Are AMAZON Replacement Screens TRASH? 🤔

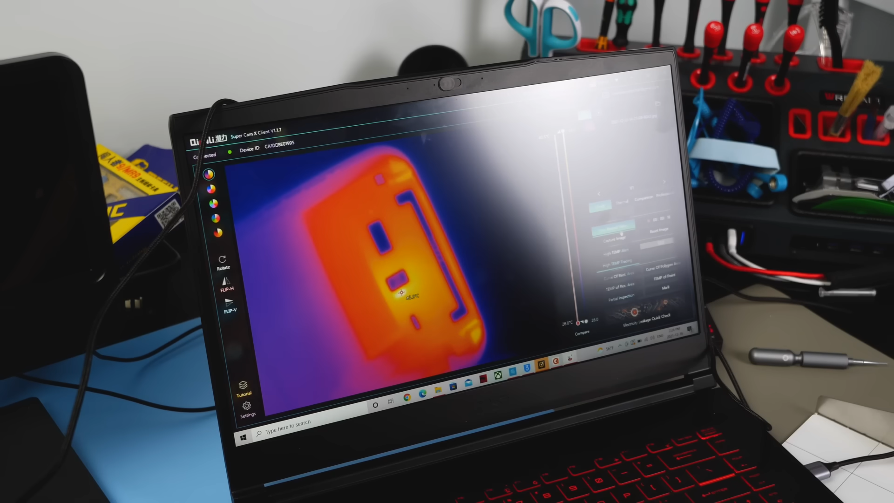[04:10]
this much I would probably give this screen like a 6 or 7 but because of how hot this screen is getting I'm gonna have to give it a 4.